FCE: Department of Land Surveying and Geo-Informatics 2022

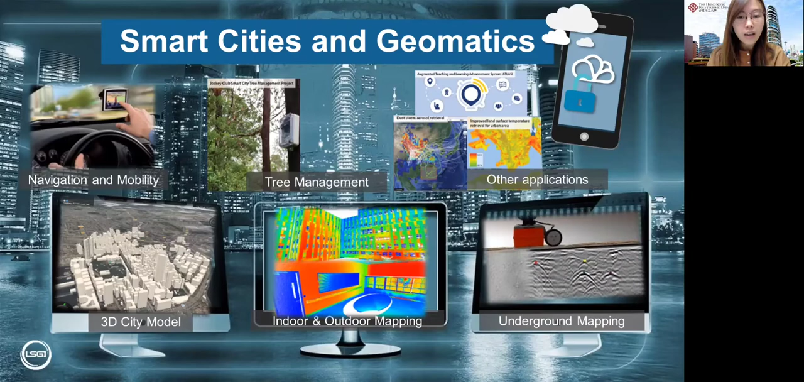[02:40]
3D city model, indoor and outdoor mapping as well as underground mapping for various applications.